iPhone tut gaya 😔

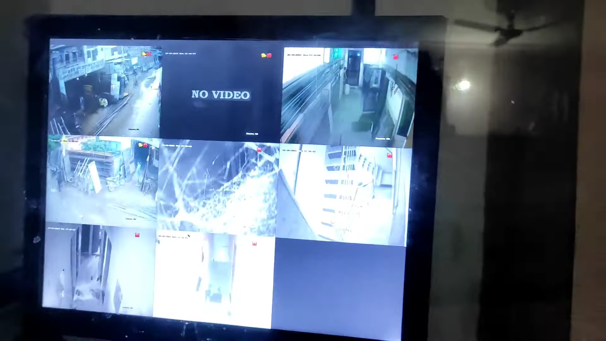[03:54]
इसने घर बना लिया है यहाँ पर, और शाम को लाइट होती है तो दिखता नहीं है ये, क्या पता नहीं क्यों।